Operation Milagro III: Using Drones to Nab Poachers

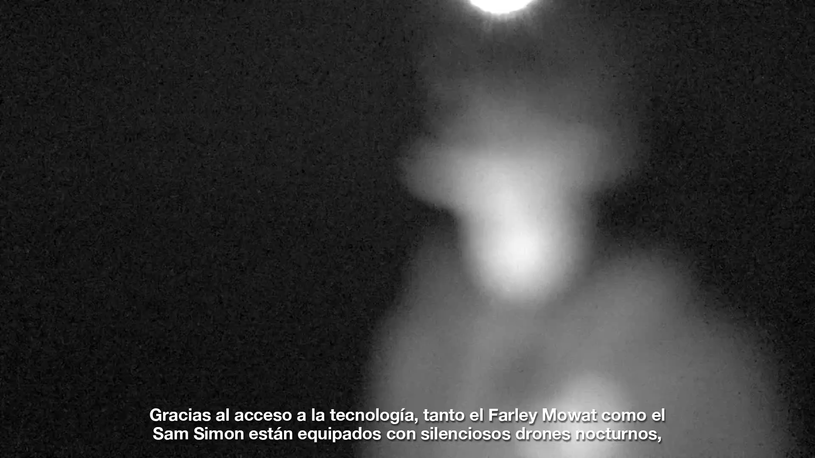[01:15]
ensuring that poachers are no longer safe under the sun nor the darkness of night.
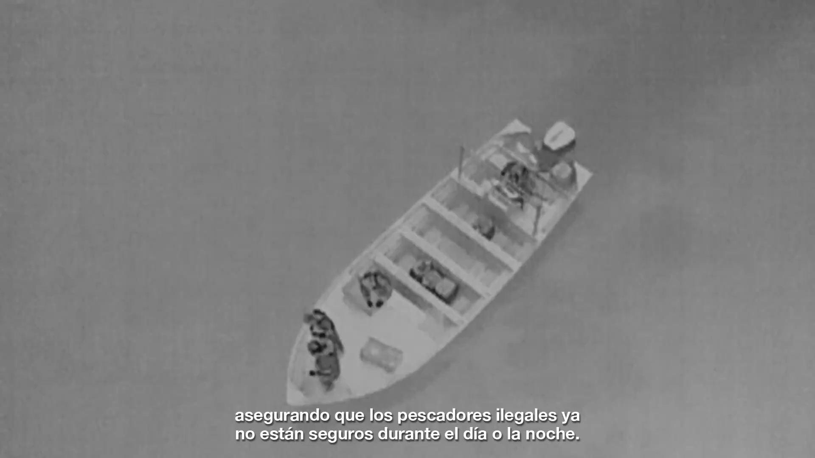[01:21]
Whether they are pulling out an illegal gill net, or pulling in an endangered Totoaba fish, we are there, and even if they don't know it, we are watching.